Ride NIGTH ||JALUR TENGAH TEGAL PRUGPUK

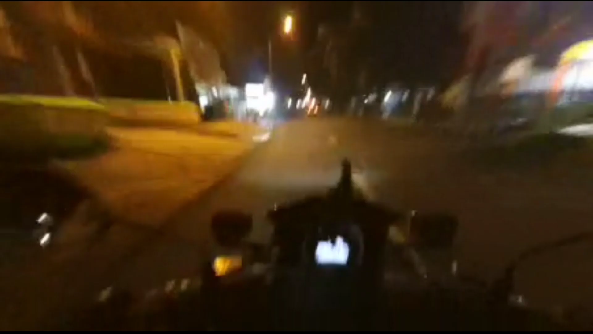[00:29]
Kalau malam itu pertama nggak macet, kedua nggak ribet sih.
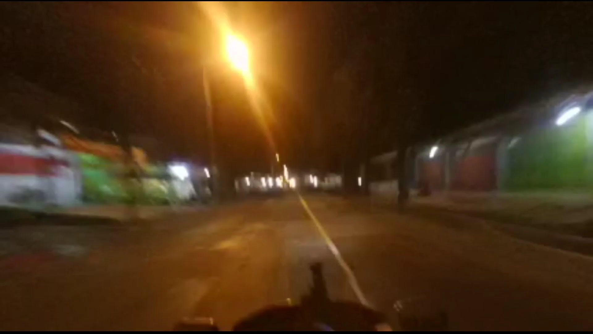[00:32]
Nggak ribet di sini itu dalam artian nggak banyak motor gitu guys.
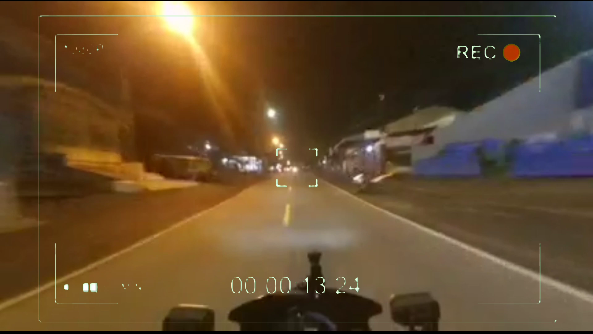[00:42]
Nggak banyak pengendara. Ya kayak macam ibu-ibu gitu lah. Karena ibu-ibu tuh kadang-kadang membahagiakan, membahagiakan apa membahayakan. Kalau saya bilang membahayakan nggak enak ya kan? Makanya saya bilang. Iya ini gua berada di jalan
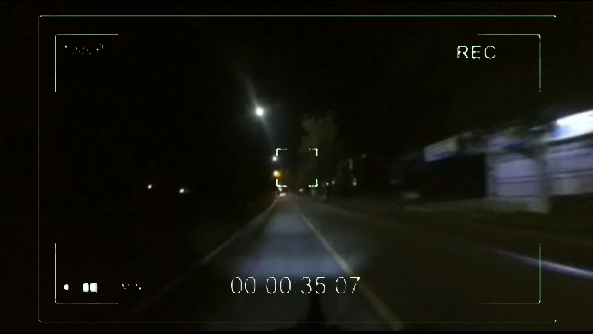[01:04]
apa ya, lintas kota, lintas provinsi gitu. Ini jalan raya Tegal Purwokerto, tapi lewat jalur tengah.
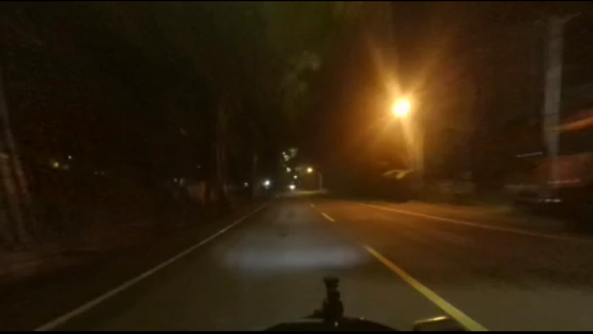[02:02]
Hutan jati sih, bukan hutan belantara. Jadi beginilah. Tapi kalau saya berani kenapa gitu, kalau udah di malam di daerah Jawa saya berani karena kenapa gitu. Yang pertama, kalau daerah Jawa di sini, Jawa Tengah,
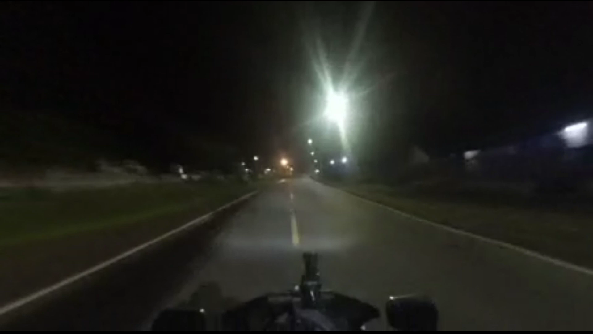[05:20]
Iya karena gue tuh jam segitu udah malam tuh, jam 12 lewat 9 menit. Coba itu ya kan. Tapi untungnya sekarang banyak penerangan ya, alhamdulillah. Nah dulu mah aduh, gak ada penerangan, jalan hancur.
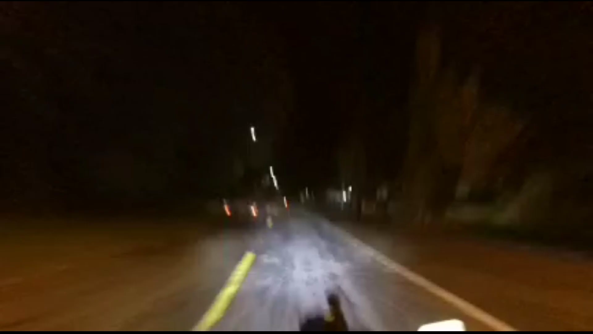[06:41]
Sikat terus aja guys, jangan takut, jangan bimbang, jangan ragu.
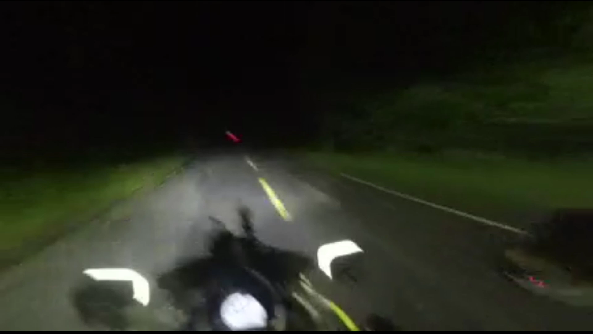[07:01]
Bukan, ini hutan ini guys, asal kamu tahu ini Hutan Jati. Hutan Jati tak bukan semanis
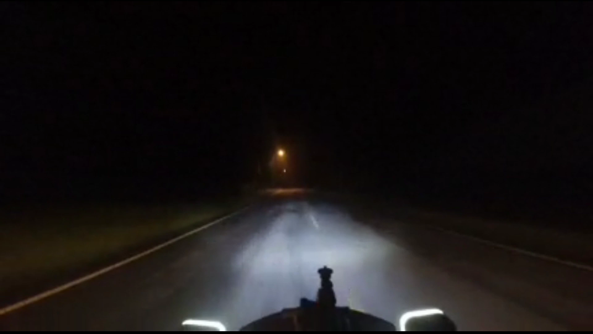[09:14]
Ini gue lari nih di atas 100 guys, 100 tuh 90, gak naik lagi 100. Ini gue udah sampai sih di Margasari mah. Yoi guys, itu tadi perjalanan saya dari